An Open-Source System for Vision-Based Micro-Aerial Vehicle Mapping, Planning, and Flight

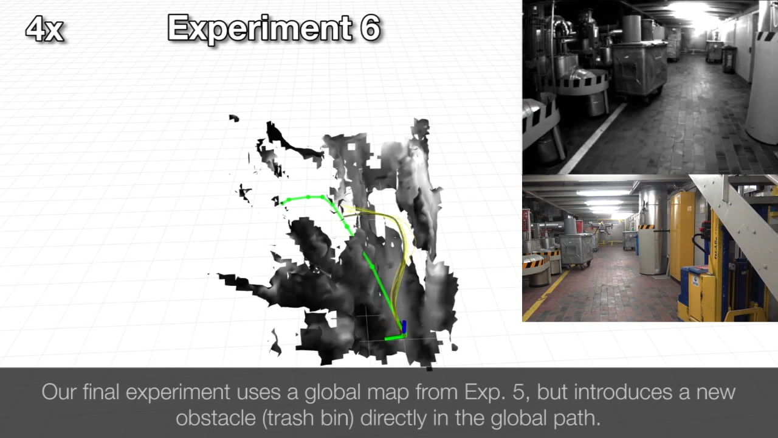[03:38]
Our final experiment uses a global map from experiment 5, but introduces a new obstacle, a trash bin, directly in the global path.
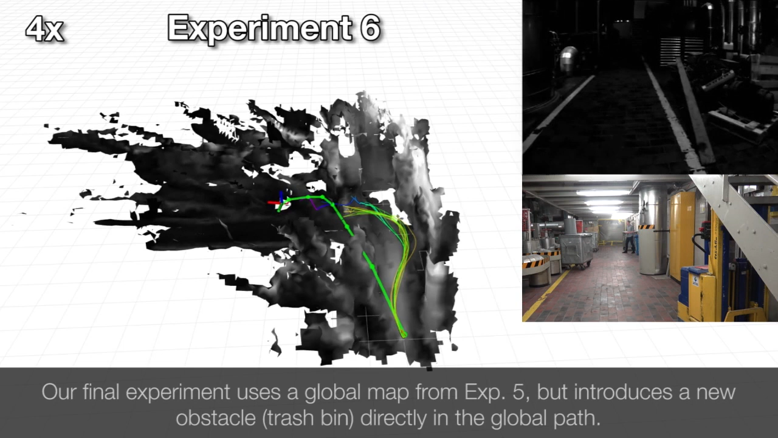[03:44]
We show that we are able to avoid collisions while still tracking the global plan as closely as we safely can.